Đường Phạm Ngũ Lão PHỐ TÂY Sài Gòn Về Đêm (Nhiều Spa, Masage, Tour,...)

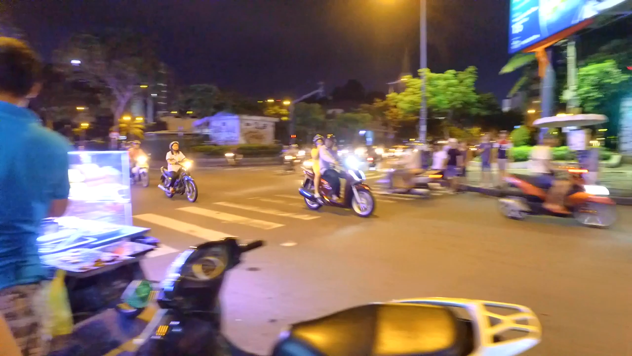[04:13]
Đó, những cái nhà xe, chành xe để đi về các cái tỉnh miền Đông.
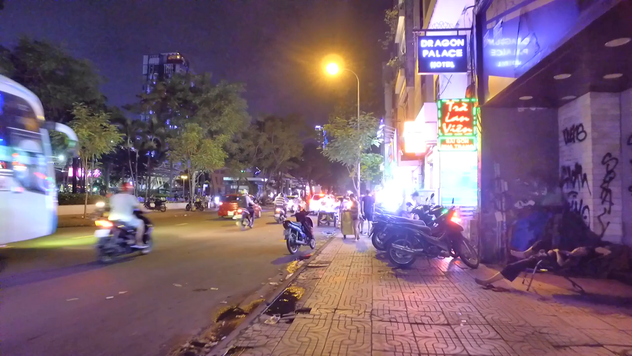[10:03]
cái chợ dưới lòng đất thôi. Một số thông tin chia sẻ cùng cô chú anh chị và các bạn luôn. Mình đi cái đoạn này giống như là khi mà đi ngang những cái massage đó.
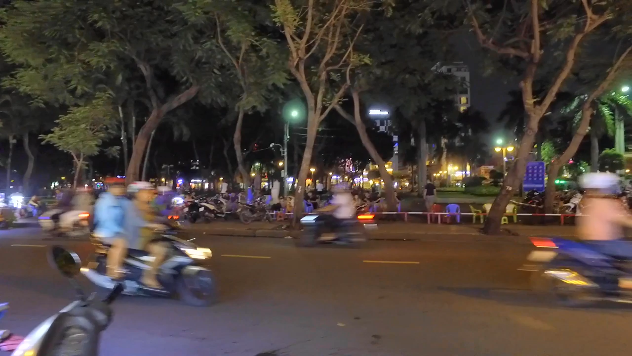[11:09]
Với cái hình ảnh công viên ngày nay thì chúng ta thấy
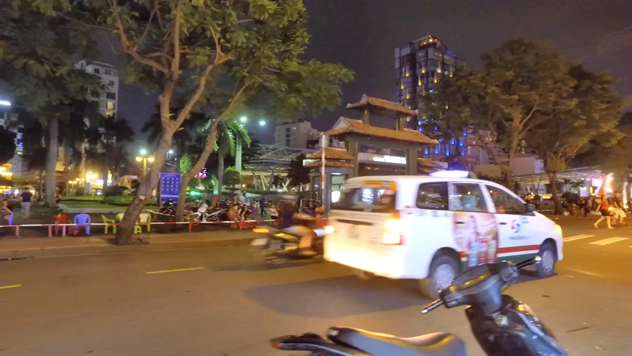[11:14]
khác với ngày xưa ha, có phần nào sáng sủa hơn.